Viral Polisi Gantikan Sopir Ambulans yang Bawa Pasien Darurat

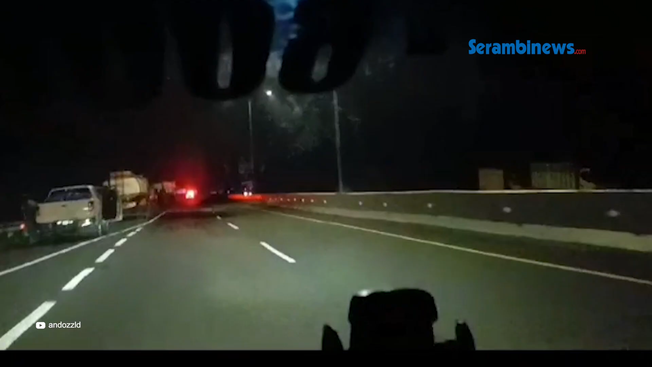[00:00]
Ada ambulan berhenti itu, sudah berhenti.
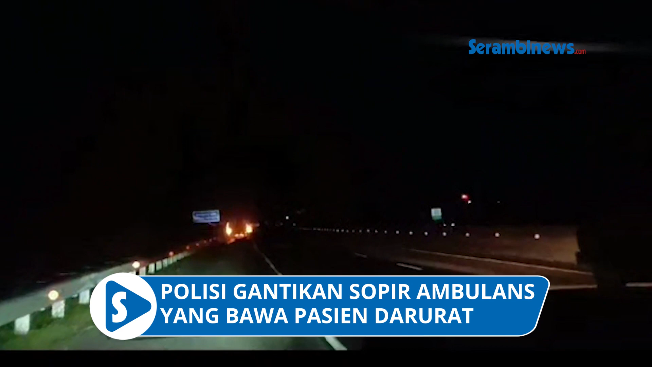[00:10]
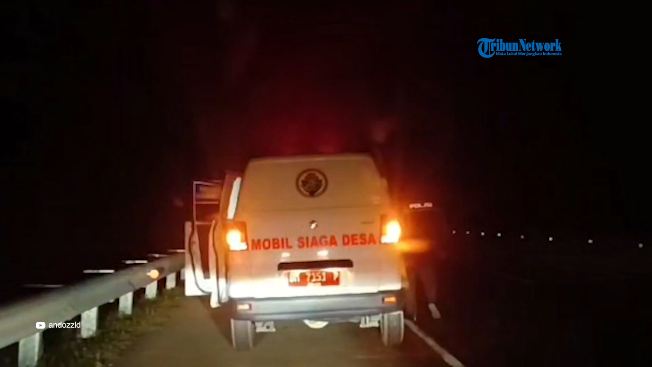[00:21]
Sebuah rekaman video yang memperlihatkan anggota polisi lalu lintas atau polantas dari Satuan Patroli Celaraya atau PRJ menemukan mobil ambulan berhenti di bawah jalan tol Pekanbaru Dumai di Riau menjadi viral di media sosial. Ambulan tersebut tampak berhenti di kilometer 50
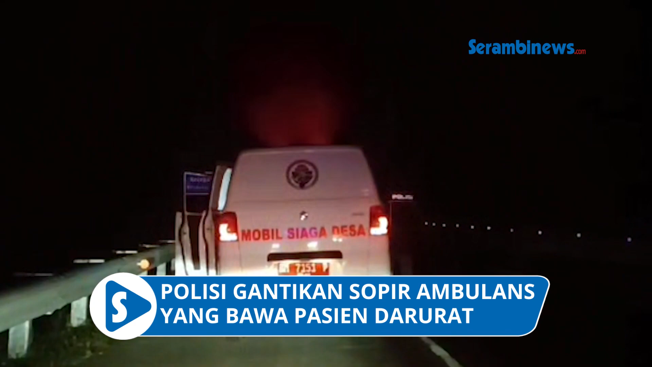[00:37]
tol Pekanbaru Dumai dengan kondisi dua pintu terbuka dan lampu serine menyala. Saat didatangi polisi, rupanya supir ambulan tersebut mengaku mengantuk sehingga memilih menepi agar tidak membahayakan. Ambulan tersebut membawa pasien dengan keluhan patah pinggang menuju RSUD Arifin Ahmad Provinsi Riau di Kota Pekanbaru.